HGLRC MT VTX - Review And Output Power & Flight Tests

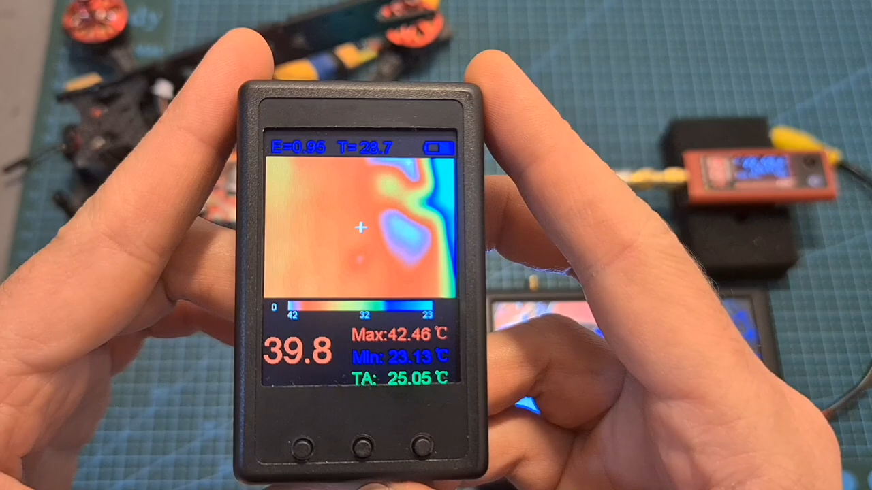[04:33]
On screen: max 42.46°C, min 23.13°C
and its temperature is about 42 degrees Celsius. When the VTX is set to 400 milliwatts, I'm getting around 350 milliwatts. After 1 minute, it's down to around 320 milliwatts,
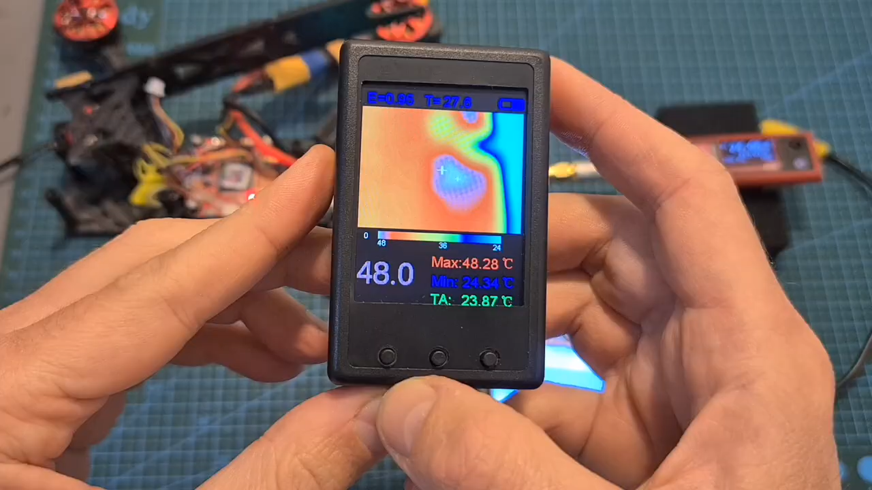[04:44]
On screen: max 48.28°C, min 24.34°C
and the temperature of the VTX is about 48 degrees Celsius. When the VTX is set to 800 milliwatts, I'm getting around 630 milliwatts. After 1 minute, I'm getting around 540 milliwatts,
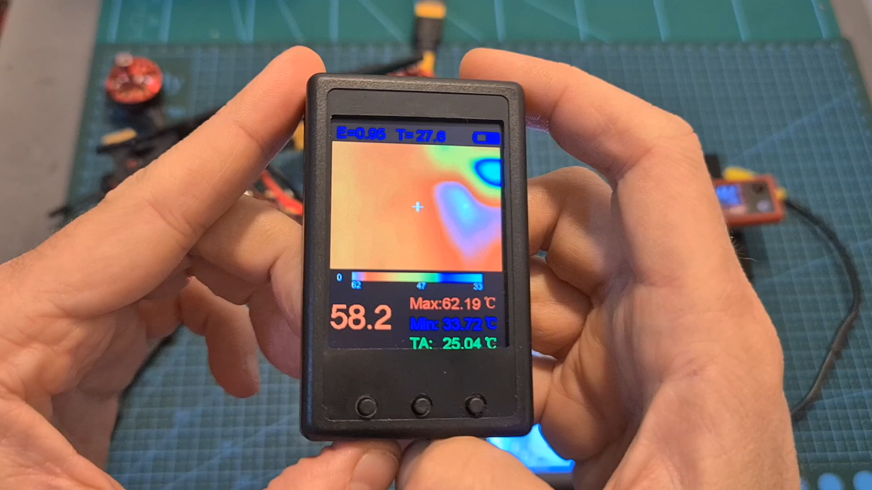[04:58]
On screen: max 62.19°C
and the temperature of the VTX is about 62 degrees Celsius. Now let's measure the output strength of the mini version.
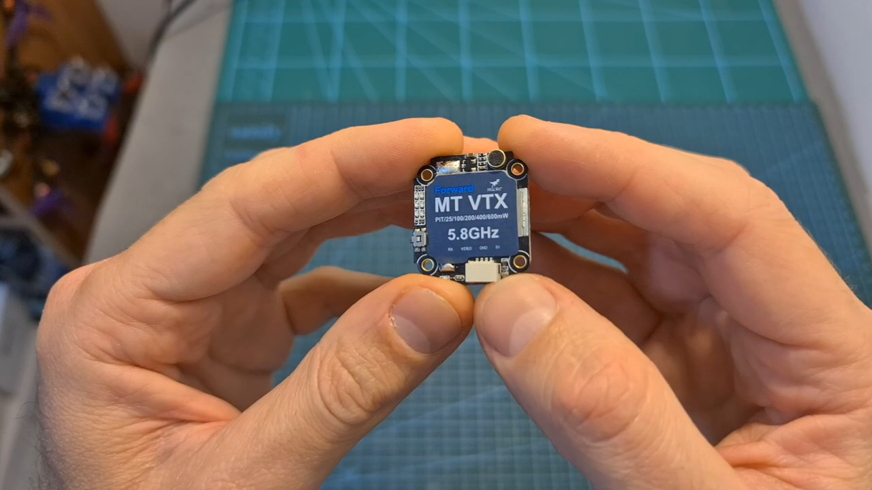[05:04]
When the VTX is set to 25 mV, I'm getting around 32 mV. After 1 minute, the output strength is still about 32 mV,
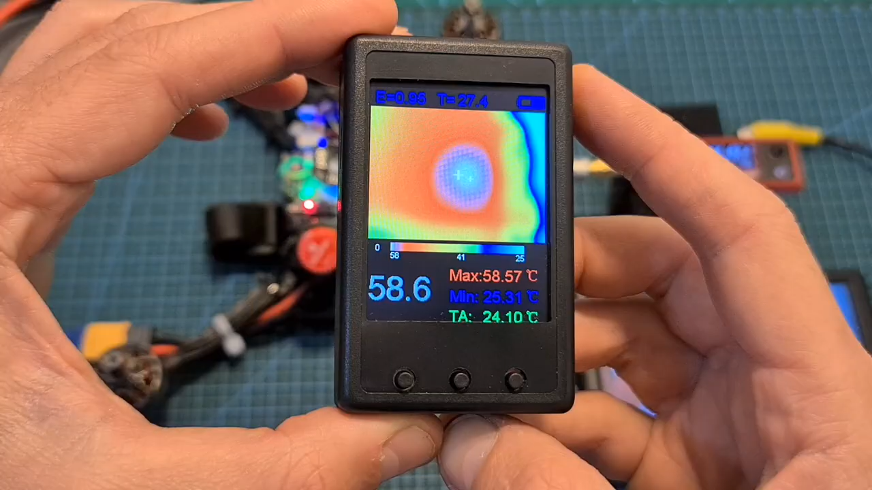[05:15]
On screen: max 58.57°C, min 25.31°C
and the temperature of the VTX at its hottest point is 58 degrees Celsius. When the VTX is set to 100 mV, I'm getting about 105 mV.
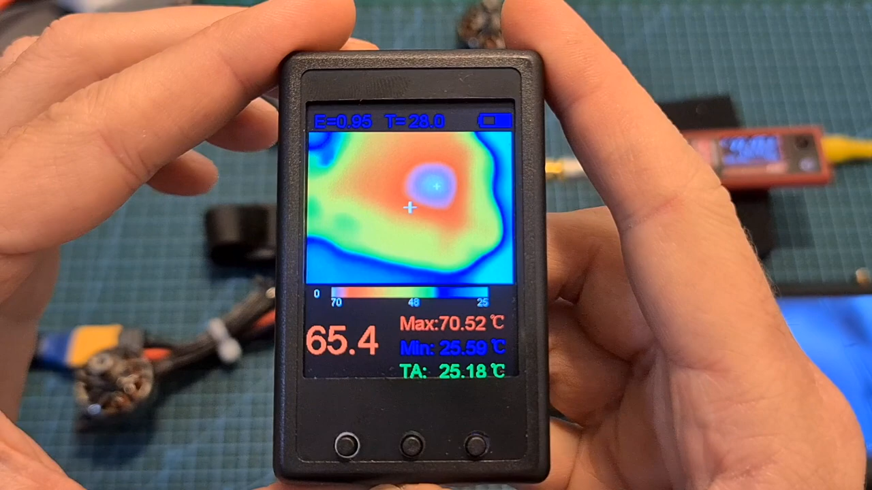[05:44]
On screen: max 70.52°C, min 25.59°C
and the temperature of the VTX is about 70 degrees Celsius. When the VTX is set to 400 mV, I'm getting about 370 mV.
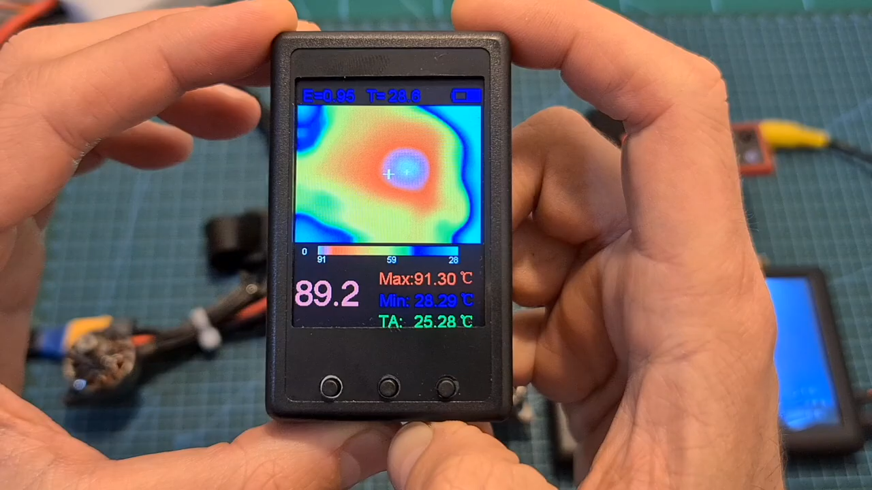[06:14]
On screen: max 91.30°C, min 28.29°C
and the temperature of the VTX is about 91 degrees Celsius. So according to my test, first of all, both VTXs are pretty powerful.